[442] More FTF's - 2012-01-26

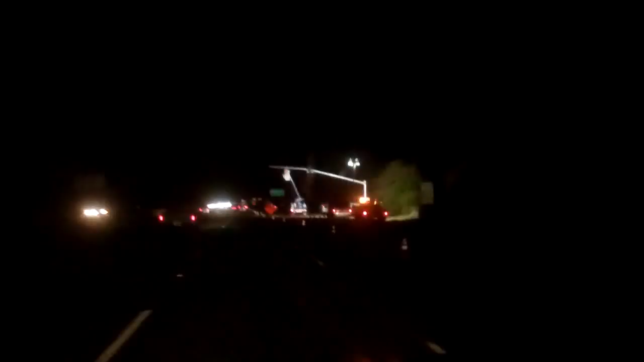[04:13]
Yeah, I guess they're putting in a new, uh, pole or something. Yeah, I don't know what they're doing there. There's the part here. Anyway, that was it. That was amazing. Amazing. Wow. Wow.